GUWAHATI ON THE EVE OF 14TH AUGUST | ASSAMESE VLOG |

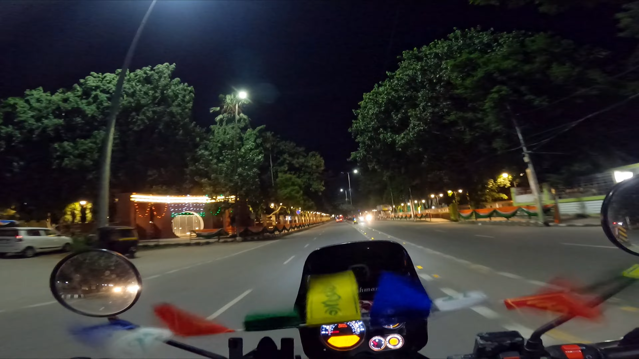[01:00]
কিমান বার কম একটা কথা বাট আমার গুৱাহাটীখন বৰ সুন্দৰ লাগিছে রাইট সাইডে চাব নে আপনি লেফট সাইডে চাব
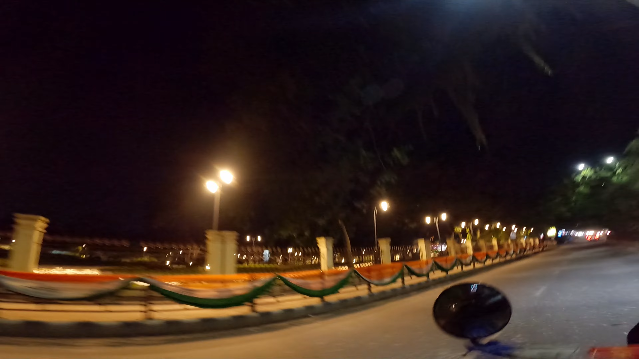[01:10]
দিস ইজ নেহরু পার্ক আর রাইট সাইডে আছে মোৰ সিজেএম কোর্ট
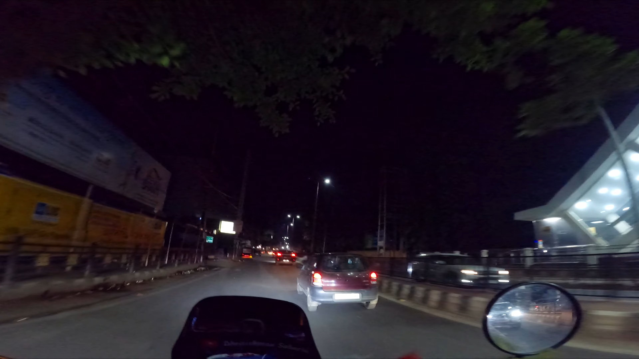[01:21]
এন্ড এতিয়া আছো আমি ভৰলু মুখ পোৱাগে নাই বাট পাম রাইট সাইডে আছে মোৰ ব্রহ্মপুত্র
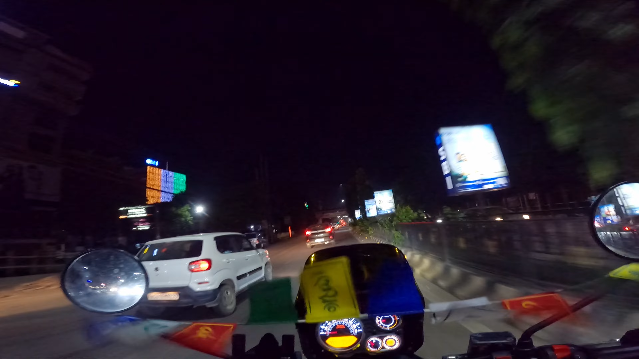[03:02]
সেই ৰাউণ্ড এবাউটটোত বহুত বেছি কনজেশ্যন হয় আৰু বৰ্তমান উদেশনাখন বহুত বেছি ধুনীয়া লাগিছে